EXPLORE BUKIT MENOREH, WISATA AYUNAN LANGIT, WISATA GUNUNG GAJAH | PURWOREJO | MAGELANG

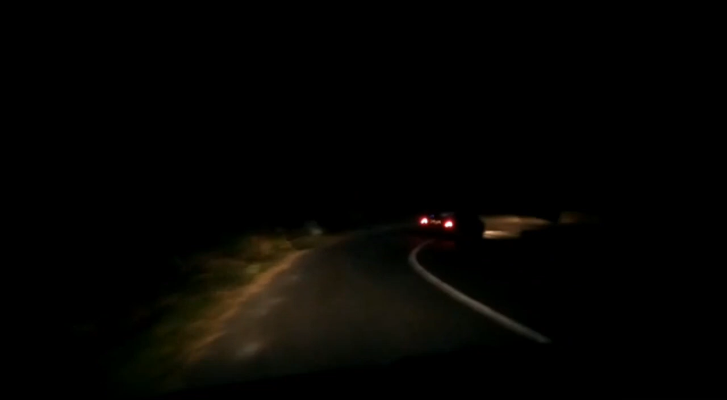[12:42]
Tajam guys. Iya, kemarin ini. Tidak guys, masih 3 nih guys. Biar agak mengerem ya pak. Mengerem masih jalan ya guys. Mengerem pun masih jalan.